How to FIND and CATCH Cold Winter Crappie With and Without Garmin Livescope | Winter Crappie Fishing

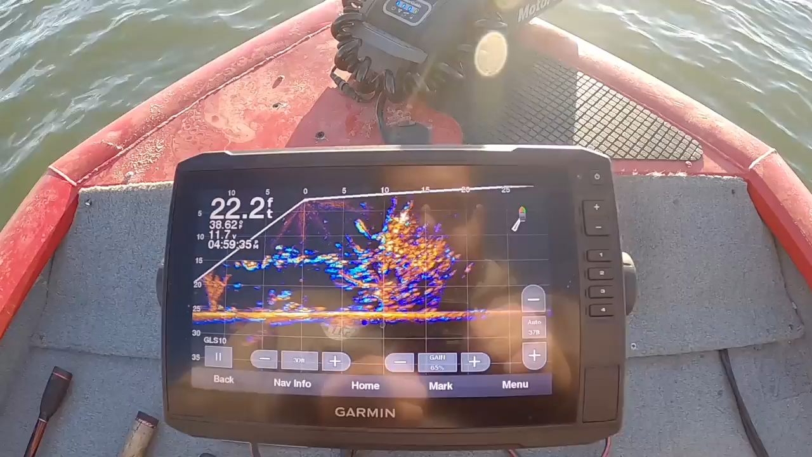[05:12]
On screen: depth 22.2 ft
Look at how thick they are. And these are some pretty bigger ones than the ones I was catching earlier.
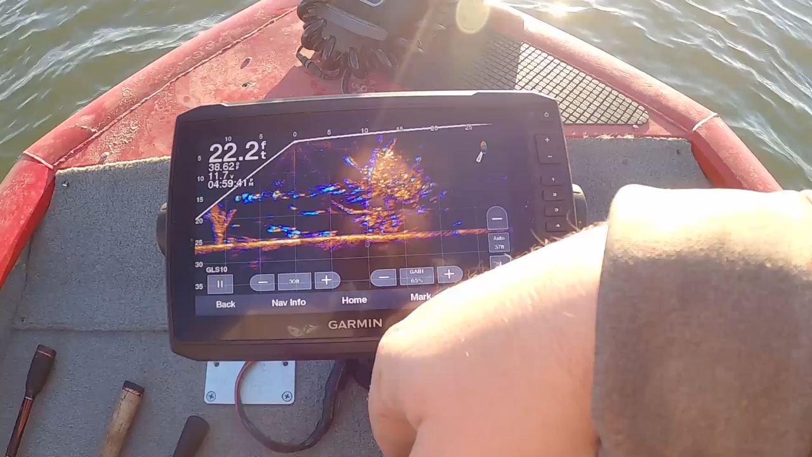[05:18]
On screen: depth 22.2 ft
So we're going to see if we can catch us a few keepers. Hey guys, I just want to pause it right here for a second and note that yes, I am using Livescope to locate these fish. But you don't have to have Livescope to find fish on your lake. I do have a video on how to find crappie using down imaging and side imaging. So make sure you check that out in the cards above. If you have Livescope, man, it is definitely a useful tool.
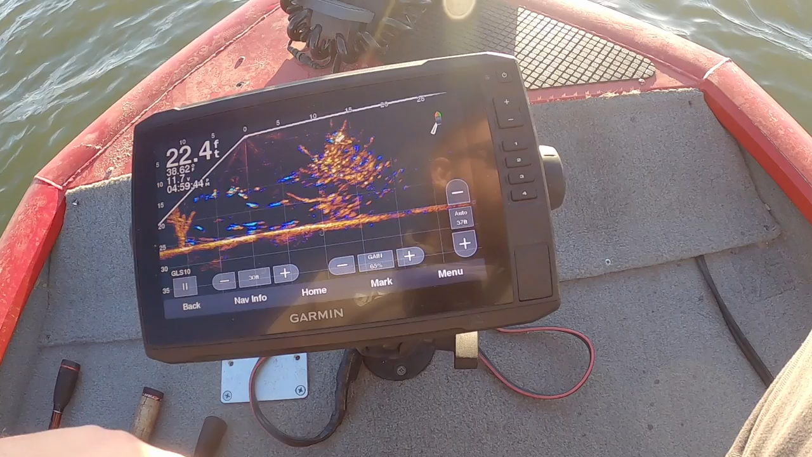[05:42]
On screen: depth 22.4 ft
I've actually caught a few keepers already, but we're going to see if we can catch just a few more.